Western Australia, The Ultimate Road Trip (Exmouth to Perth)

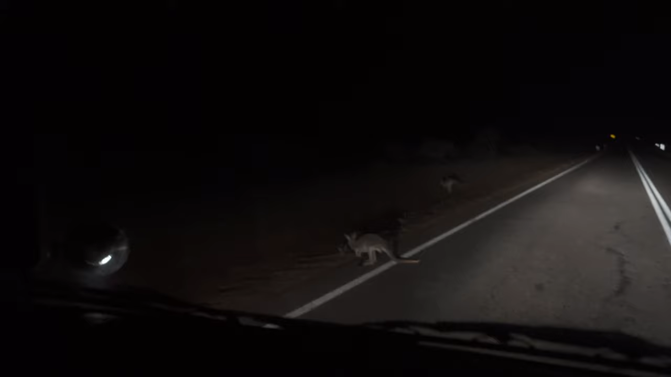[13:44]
they don't see the kangaroos that kangaroos get blinded by the headlights and they unfortunately get hit not